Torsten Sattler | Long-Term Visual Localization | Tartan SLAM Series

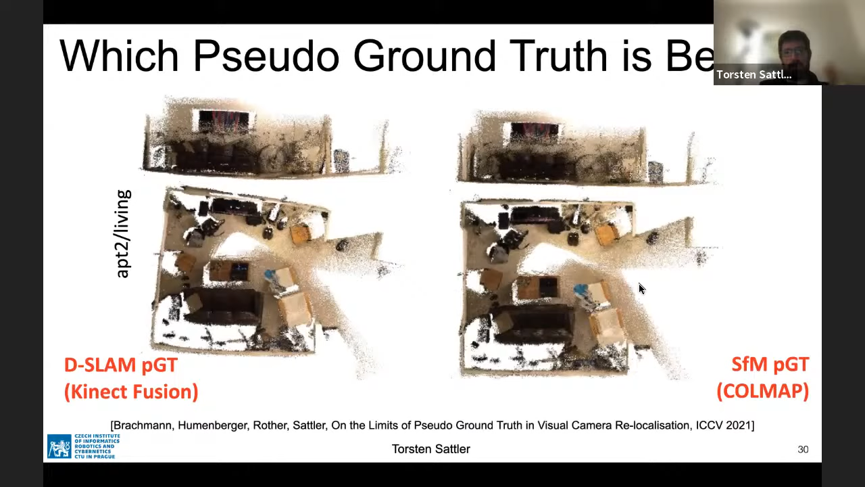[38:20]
But if you look at local structures, you have the much cleaner in the depth space SLAM compared to structure for motion. So from this, we concluded that there's not necessarily a better ground truth. Both are equally valid. Both give you better results in certain aspects and worse results than others.
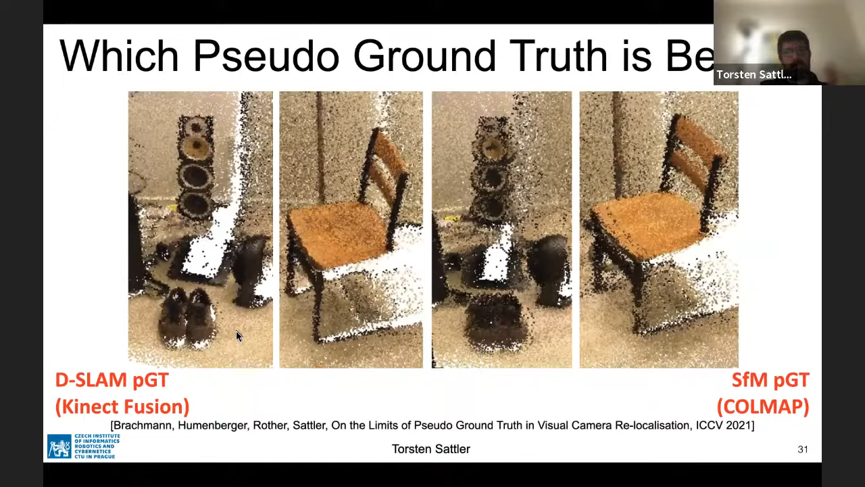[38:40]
But you can't just discard one over the other.